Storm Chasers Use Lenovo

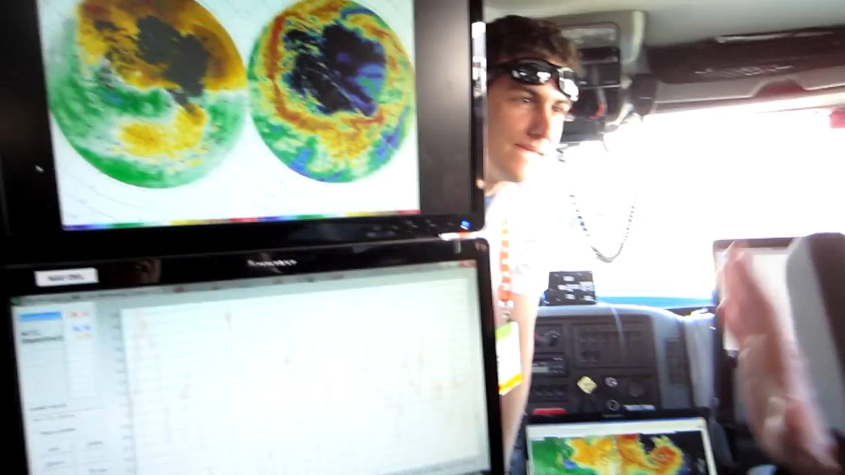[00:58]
So when you're looking at the screens is basically a lot of the old data that we've collected. So this one up here, this is actually Hurricane Ike, which we were in the center of.
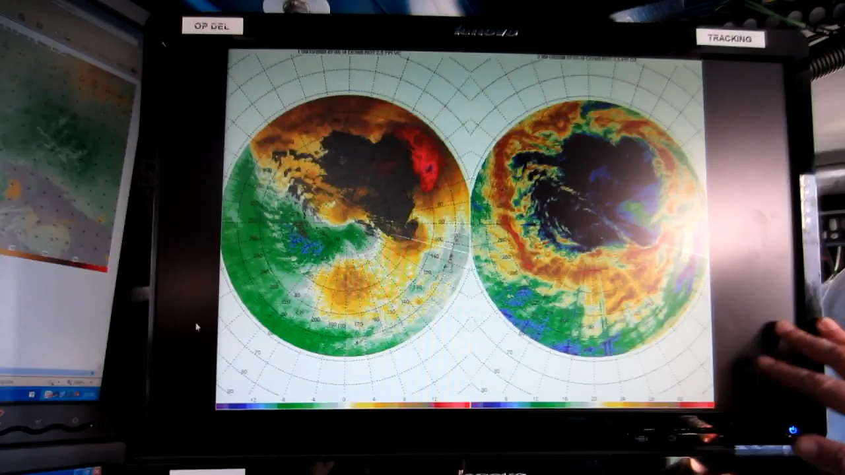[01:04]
Wow. Collecting wind data and rain data. Okay. And then if you look on the monitors over there, those are different tornadoes.